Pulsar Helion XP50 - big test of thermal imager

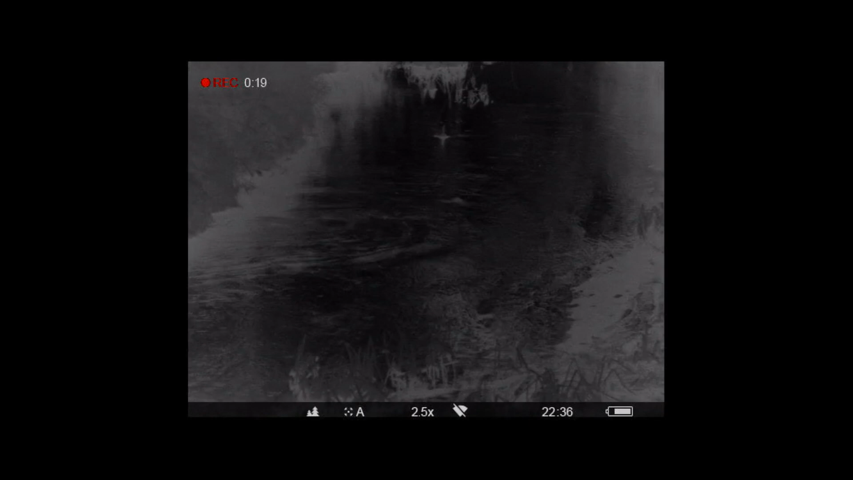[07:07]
After a sunny day the image will be very clear in virtually any thermal imaging device.
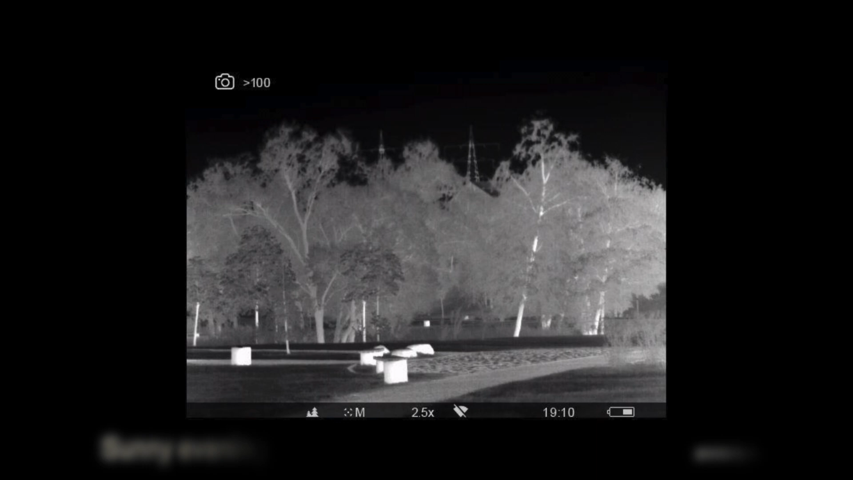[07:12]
However after heavy rains on foggy mornings where we have to deal with heavy rainfall the contrast of our surroundings is changing.
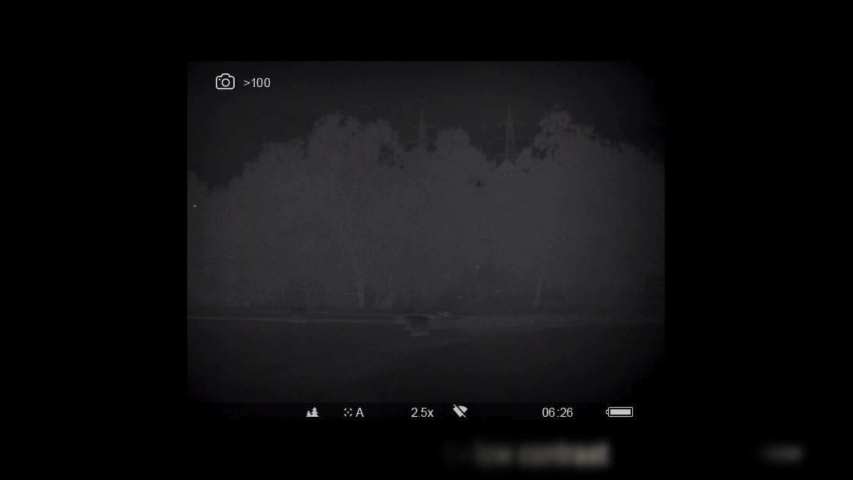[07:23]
It is this special algorithm that ensure that the image in Helion
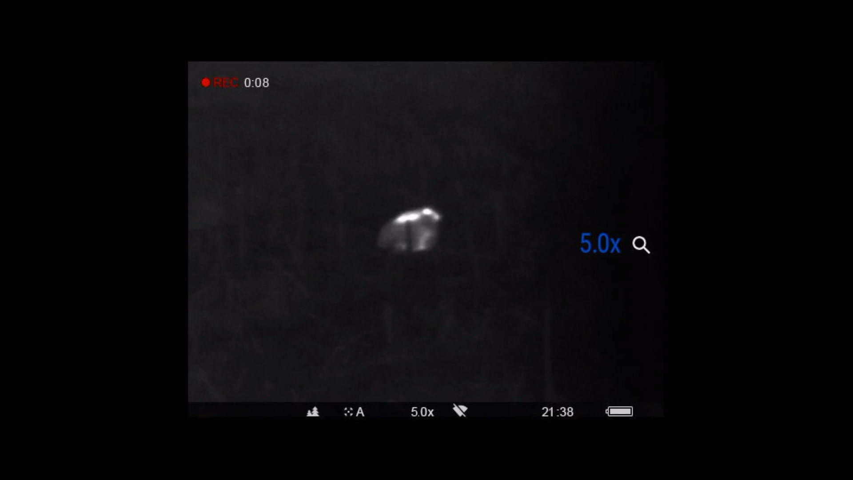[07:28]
XP50 is the best quality and we will be able to recognize game even in the worst and most difficult conditions.
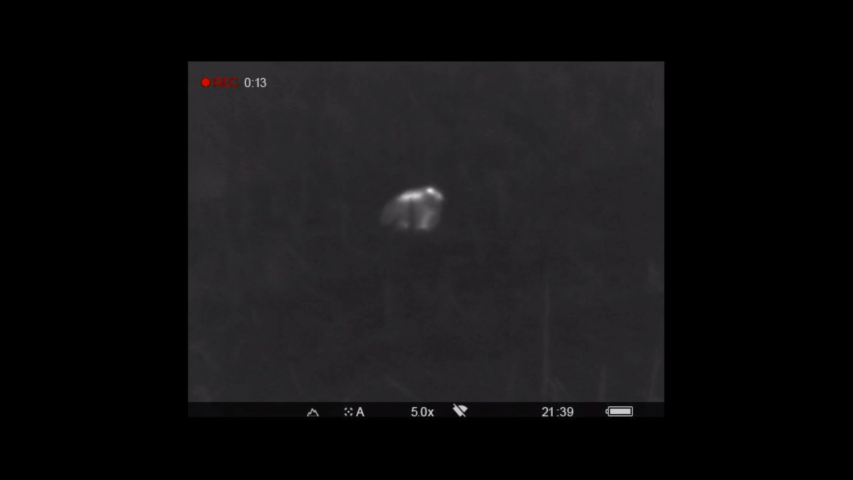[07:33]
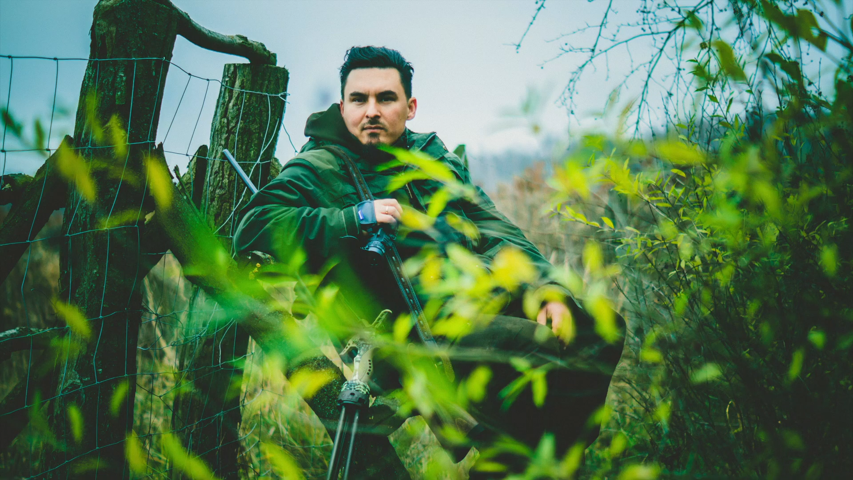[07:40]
The device is also equipped with so-called statimetric range finder
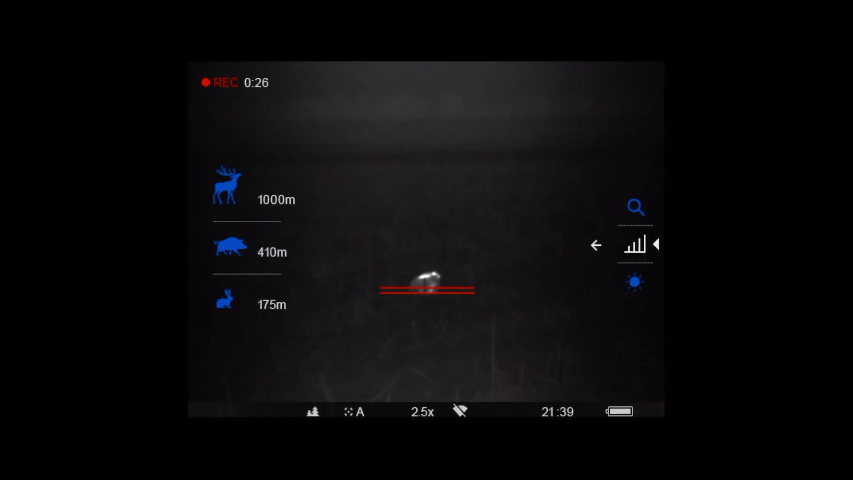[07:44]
used to determine the approximate distance to an object of known size.
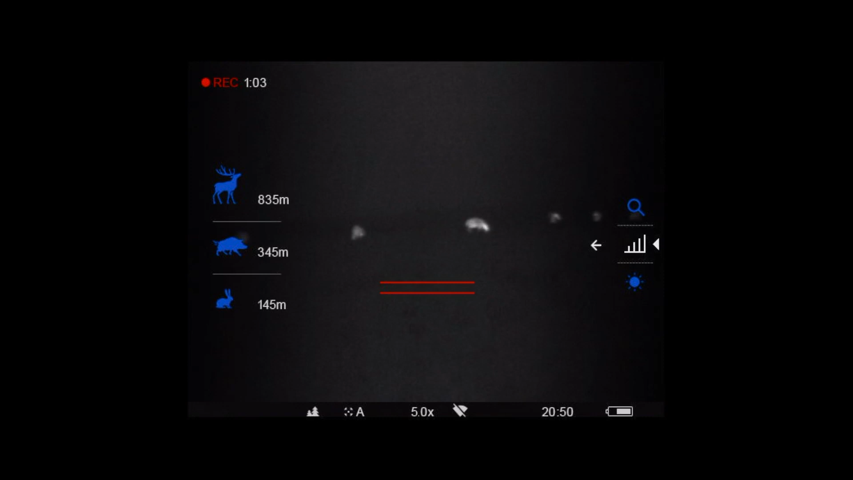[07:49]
These objects are hair, wild boar and deer. And so through the thermal imaging itself we are able to initially estimate the distance to the observed object.
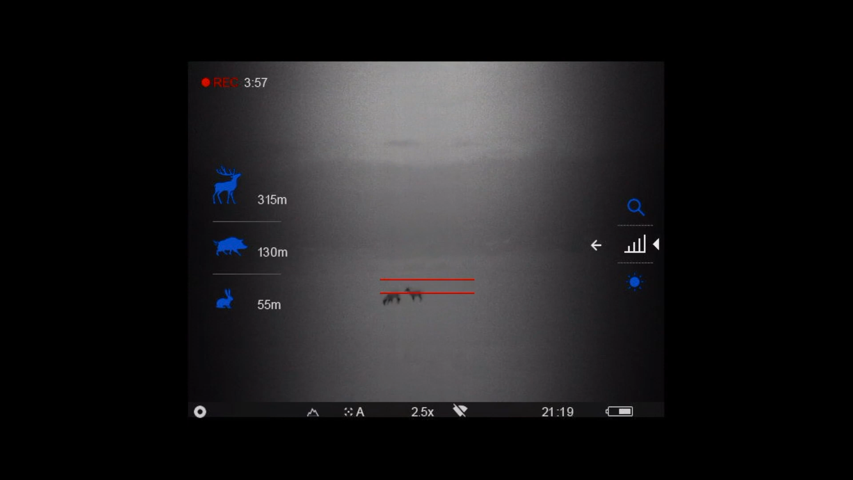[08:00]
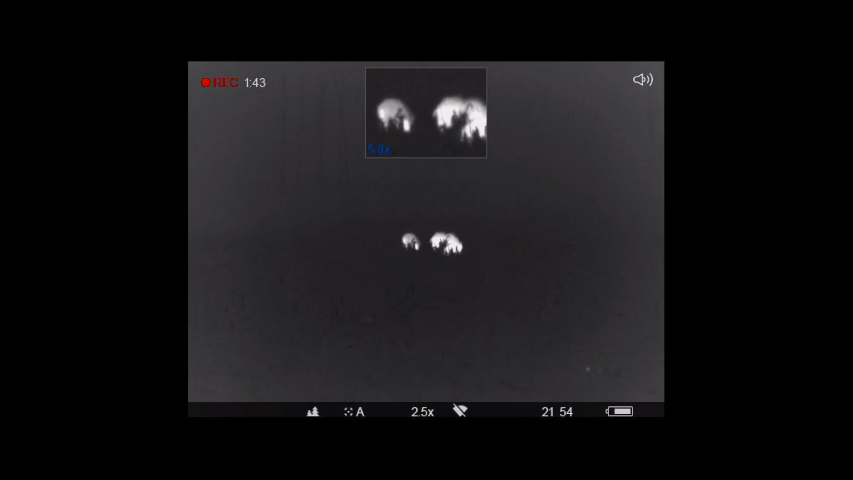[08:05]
Pulsar has three observation modes which we can change using the first button. The first of these is so-called forest mode. It provides an optimal image in the conditions of dense vegetation and temperature differences. In this module vegetation and hot objects, in example our game, are clear.
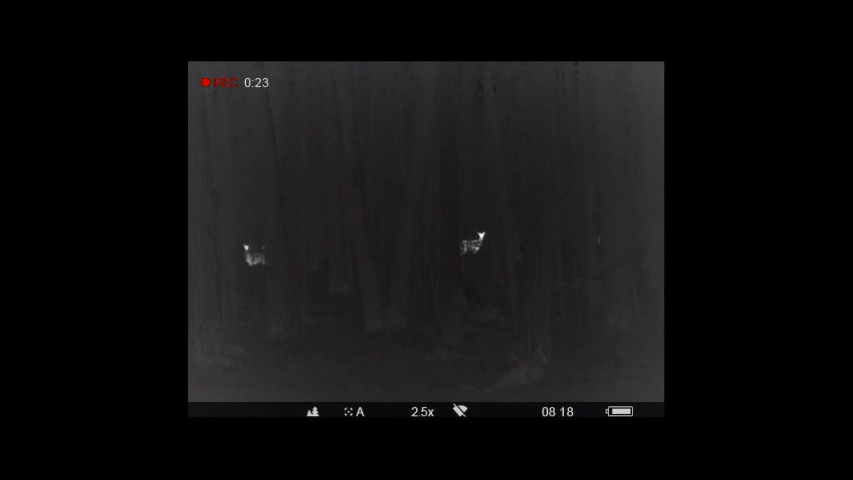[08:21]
Let's use it when we want to see as much as possible.
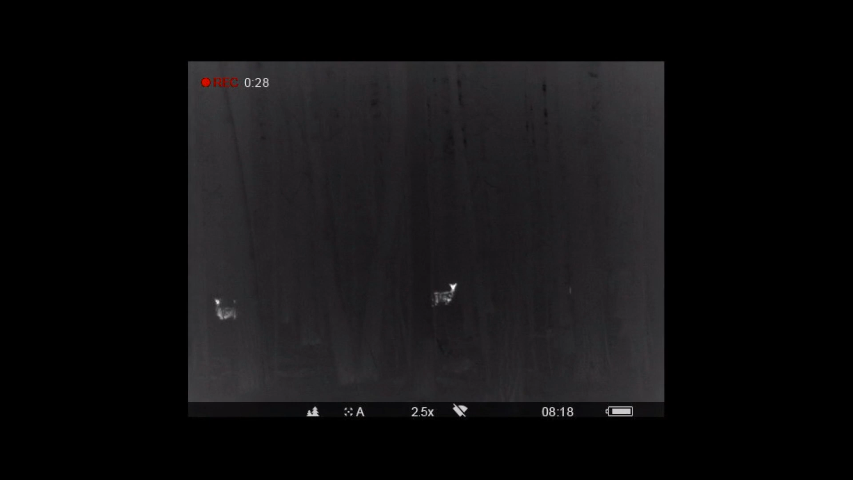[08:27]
Not only animals but also the surroundings to make sure that the area on which we hunt is safe.
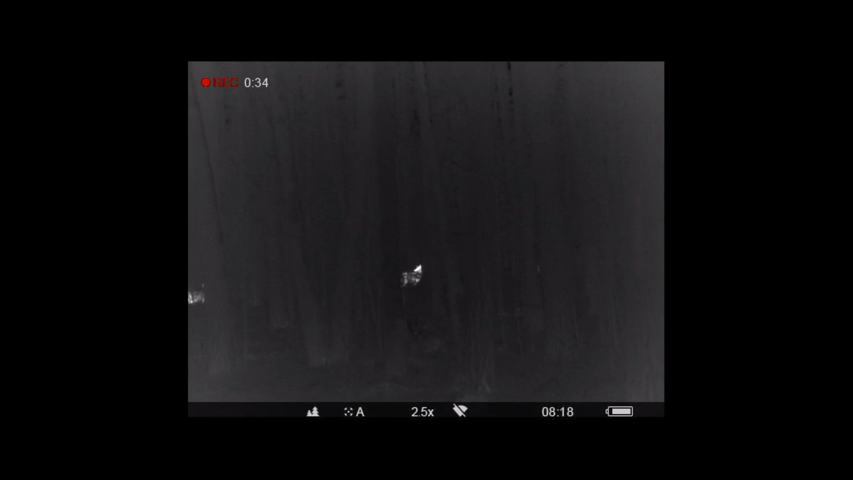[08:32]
The second mode is called rock mode.
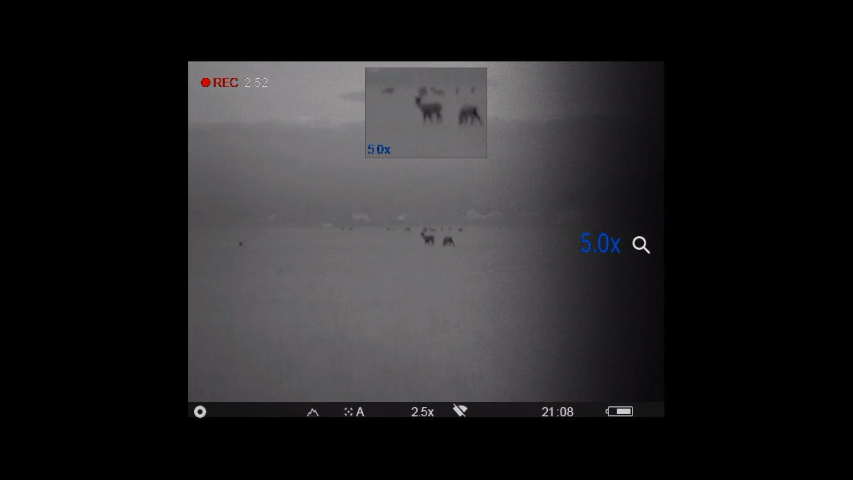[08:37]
Useful when hunting in hot terrain, during a sunny day, in a rocky, hot environment or on a hot summer night.
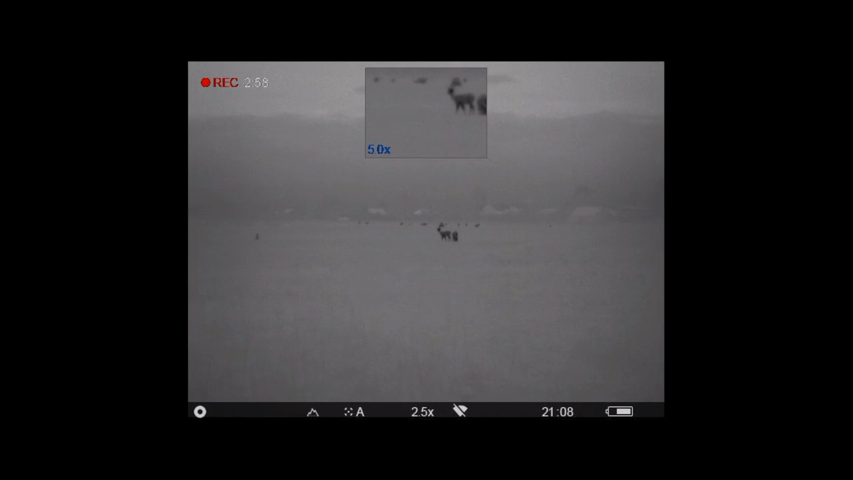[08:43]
The third one is an identification module with higher
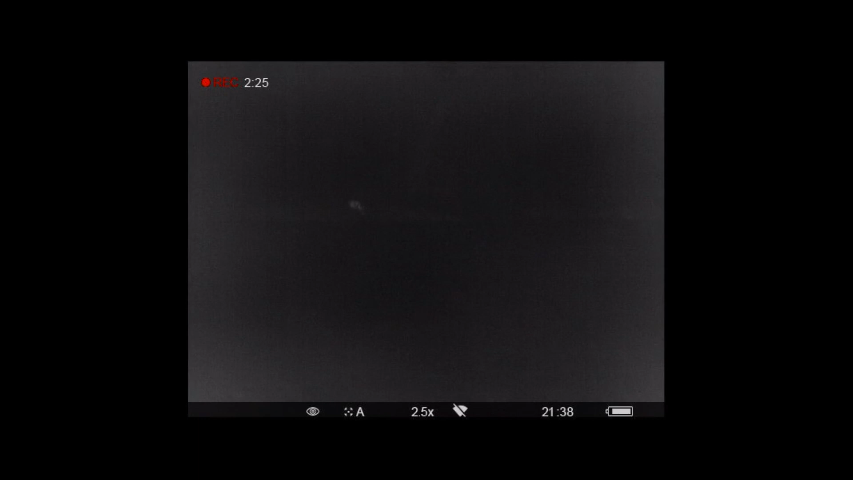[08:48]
sensitivity for the most accurate identification of the observed object.
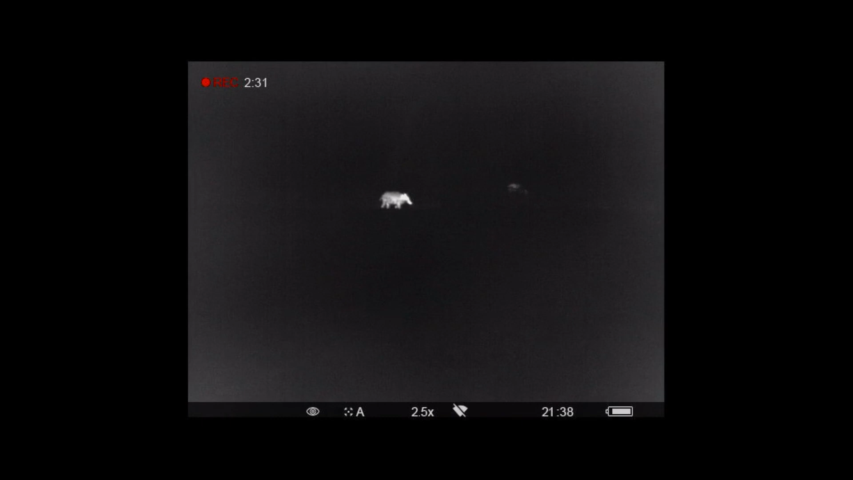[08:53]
There is a bit more ambient noise but in this mode it is most natural
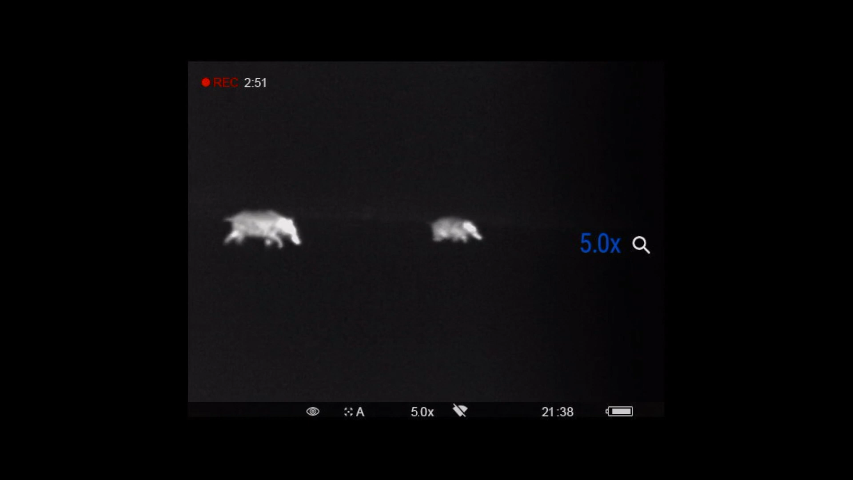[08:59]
because we want to get as much details as possible from the object.